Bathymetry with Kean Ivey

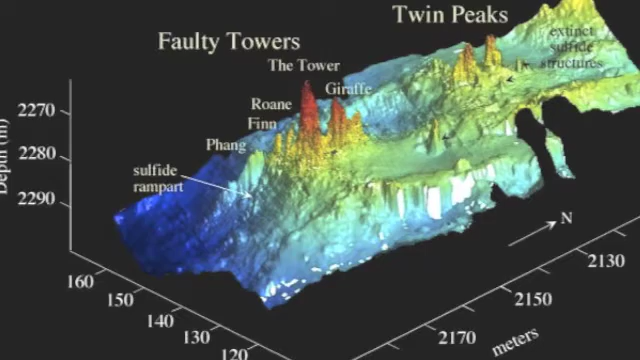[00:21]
Bathymetry studies the underwater depth of marine floors and produces the equivalent of a topographical map on land. It was through bathymetry that the Mid-Atlantic Ridge was discovered, and hence the mechanism for the theory of continental drift.
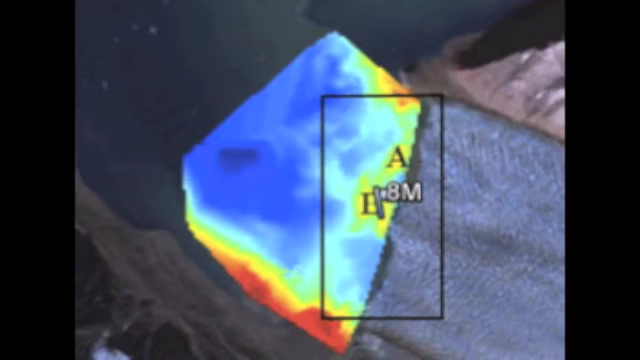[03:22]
Kane re-surveyed this area, which now is at a much greater distance from the ice face, and found a depth of 8 meters. This indicates that in addition to observed changes to the glacier, deposition of sediment from the glacier is also rapid and changing the underwater landscape in front of it.